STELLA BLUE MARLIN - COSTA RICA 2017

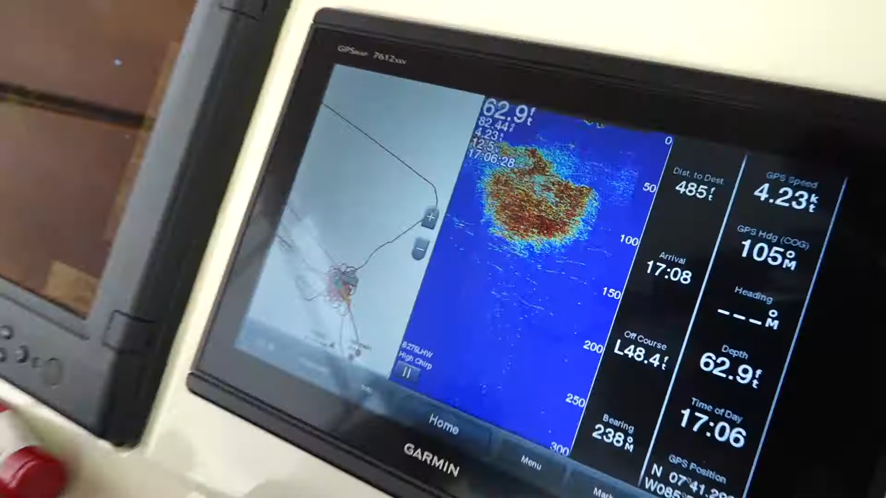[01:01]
On screen: depth 62.9 ft
Upon arriving at the FADs at first light we were greeted with massive schools of bait fish on the surface and the Garmin Sounder was lit up with tight packed bait all around the FAD.